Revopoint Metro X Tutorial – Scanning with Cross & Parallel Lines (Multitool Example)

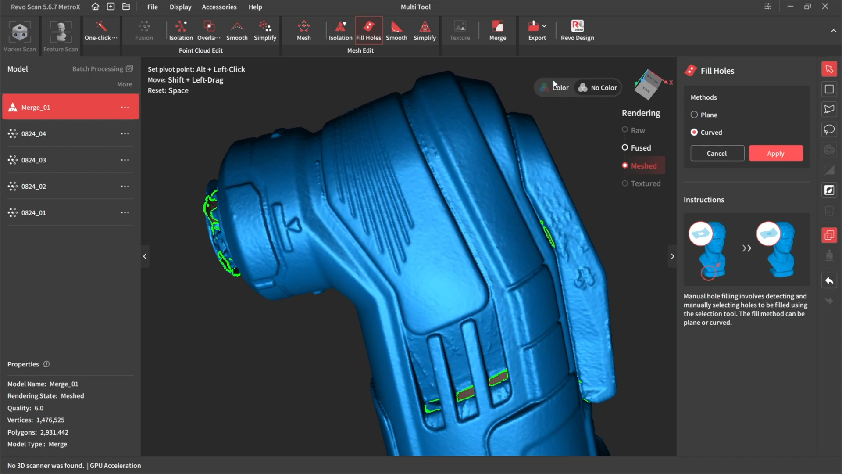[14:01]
All the little places. But I've got like a grain outlaw. Not a hole.
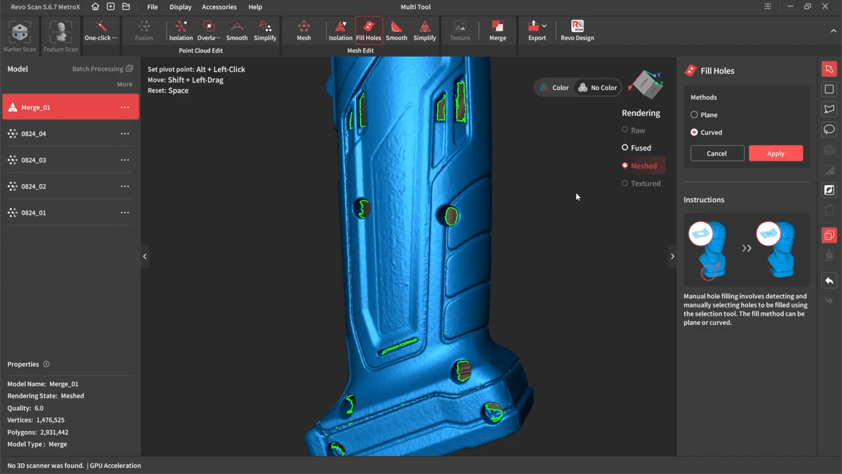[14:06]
And this is the beauty of this software now. You can choose.
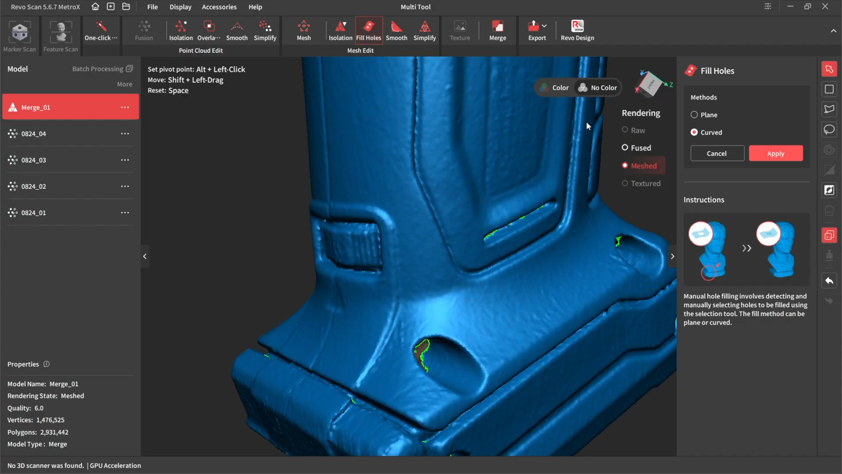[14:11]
You can choose. What to fill. And what not to fill. So let's say I wanted to just fill those round there. Because it does a fair job with this.